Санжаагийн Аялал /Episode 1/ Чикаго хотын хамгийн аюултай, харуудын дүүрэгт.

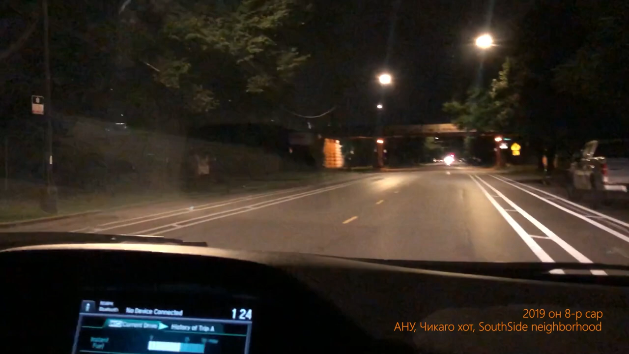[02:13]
Төв стритээр л яваад байна л те. Эйгүү локал руу н орох алуулах уу? Локал руу орол зух бүтөөмтө годом орчвол хоёлаа тэг. Ишэм ишээ орол гарч ирэхгүй юм руу.
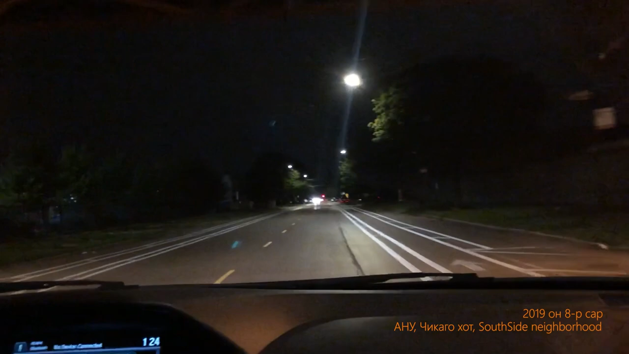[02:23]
Энд тэгтээ GPS нөгөө энд ажиллана заяа. Урагшаа 95 ав руу цаашаа явцгаа GPS заадаг.
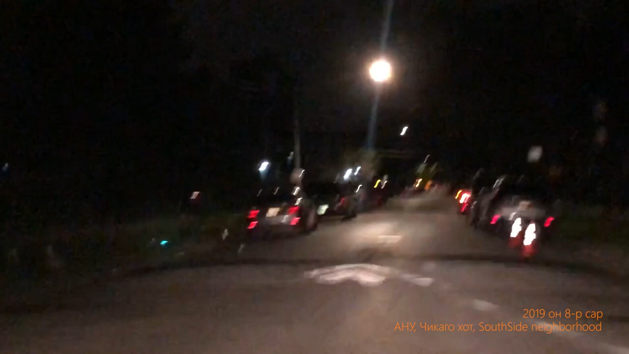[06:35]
Одоо чиишээ орохоо хог могонд та харагдцсан. Зарим чи одоо ингээд харах юм бол хауснуудын цонхыг хаахаа цохойцсан баа. Хүн амьдрэх болсон. Энэ хавьд хаус моснууд хэмтэх. Энэ төр амар хэмтэх.
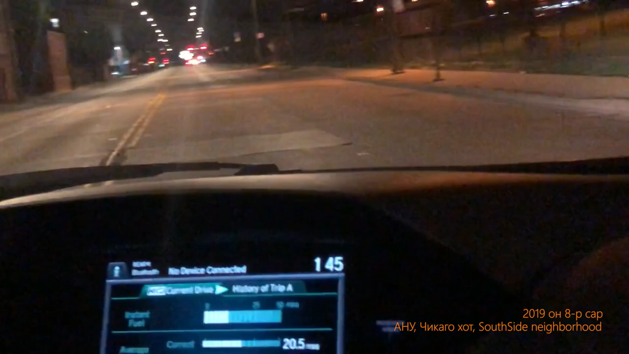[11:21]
Хог мохтонд дарагдцсан амар л юм байт ш. Чи наад хогнуудыг нь харуул.